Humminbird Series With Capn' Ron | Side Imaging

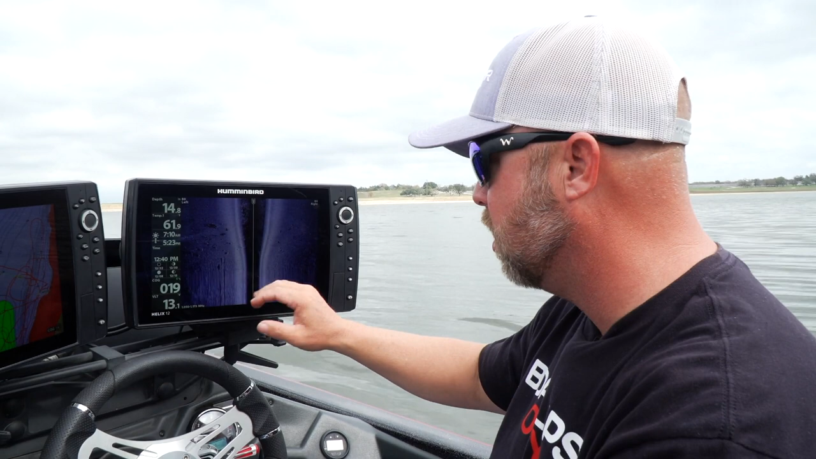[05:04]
with you know if you're beginning on this still but it helped me out a lot learning that that is the water column that is not part of the bottom all right so we're coming down a little high spot right here you see it's blurry because that's where i started as i'm coming down you're going to notice bright spots with dark shadows under them okay so what's happening is this ping is going by and it's picking up that fish now what's happening on this is it's telling the pallet to turn the lights off right there and create
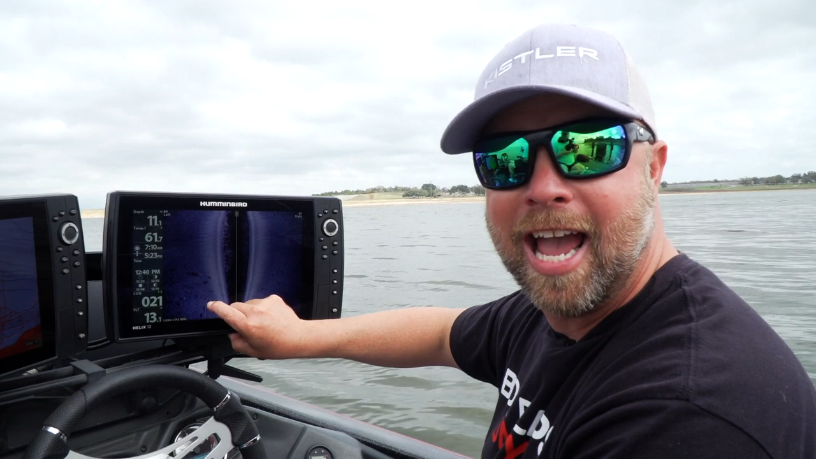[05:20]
a shadow that's going to show you separation between the fish and the bottom when you see separation between the fish and the bottom 100 for certainty that has to be a fish there's no other way something
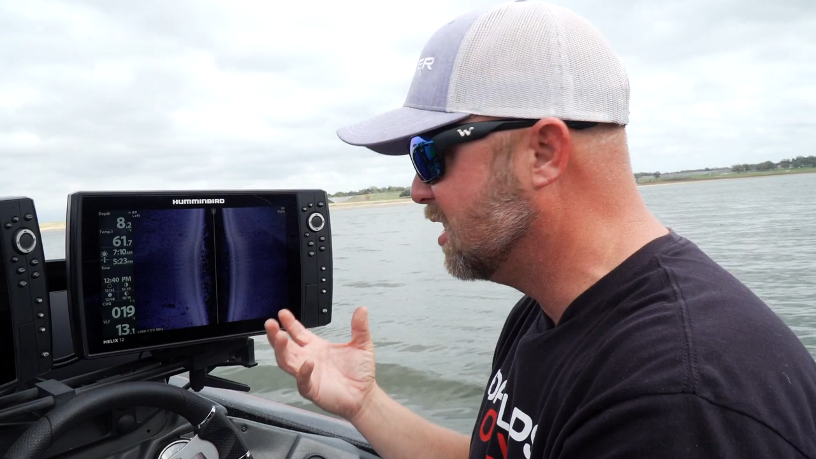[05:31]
can be off the bottom now the tricky part is distinguishing fish and rocks and one thing i'll tell you is rocks will never have a long shadow they'll always have a shadow that's relative to the size of the bright spot and it'll always be connected you can see here just a few fish i'm shooting out 80 tons of bait i'm on a hard bottom lots of rock lots of gravel and there's
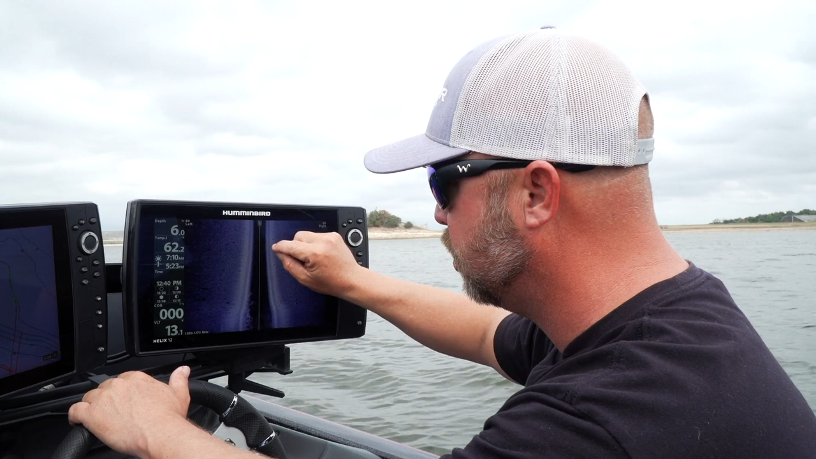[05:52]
still fish all in this area and this is the water column like brian was explaining you're seeing bait all in here all this fuzzy stuff's bait
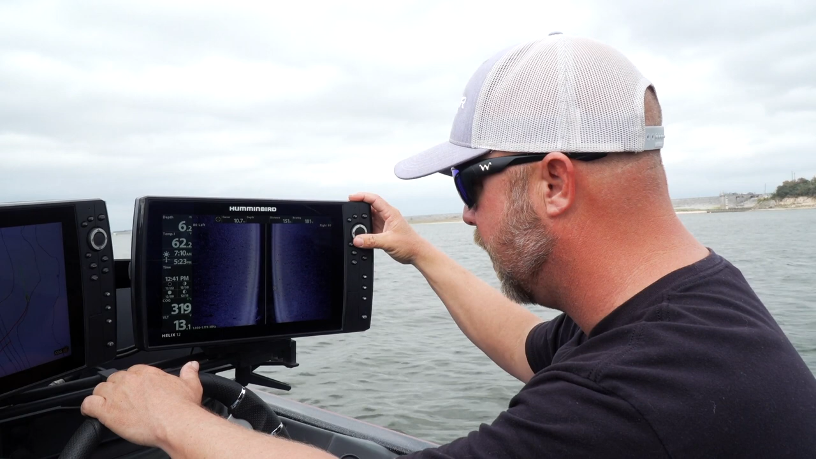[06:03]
i'll come over here we can scroll around right here move that cursor over with the arrow pad and once you get on something you can hit the plus and the minus sign to zoom in you'll notice there's a little ring right here those are going to be some small tires on the bottom there so
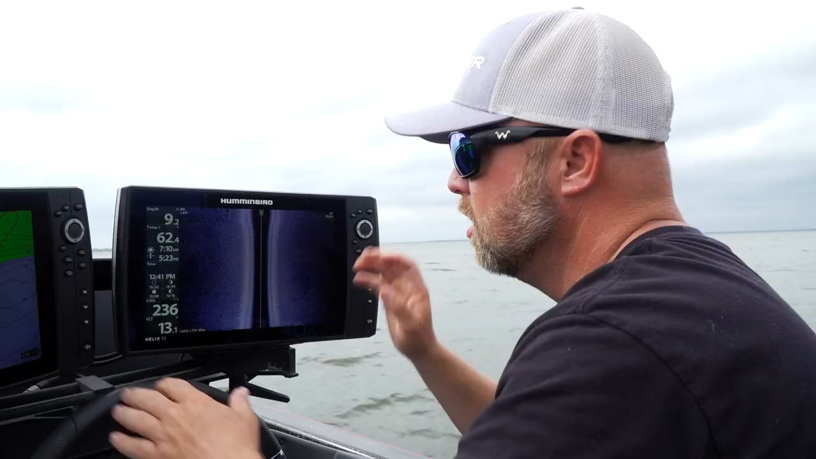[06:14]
side imaging is one of the absolute best technologies out there there's not a lot of ways where you can cover as much water and get as much information off the bottom of the lake showing fish and cover and contour changes side imaging is probably the most important tool that i use as a fishing guide especially in the summer but don't under utilize it in the winter or in the cold months because especially in that super shallow water on mega imaging you're going to see details like you've never imagined all right guys so as you